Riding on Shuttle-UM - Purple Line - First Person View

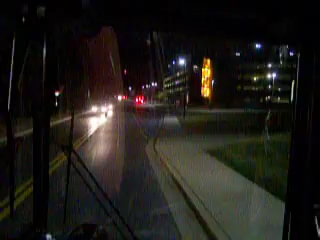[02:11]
Okay, the bus is making a quick stop at the stop line, now we are still going.